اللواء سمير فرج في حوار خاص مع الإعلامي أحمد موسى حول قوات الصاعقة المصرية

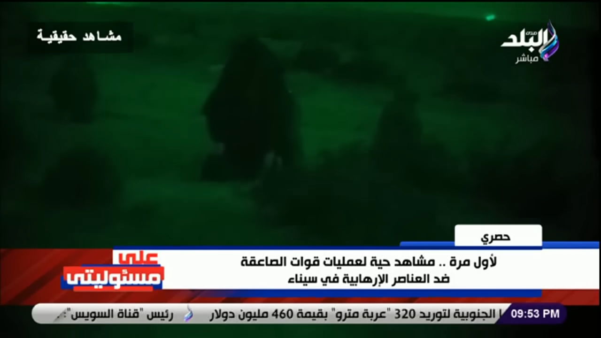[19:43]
اجهزة الرؤية الليلية اللي احنا شايفينها قصادنا دلوقتي برضو. نعم. دي مهمة جدا. ولكن من احد عيوبها يا احمد ان الارهابيين في الفتره الاخيره كان عندهم معدات زي دي.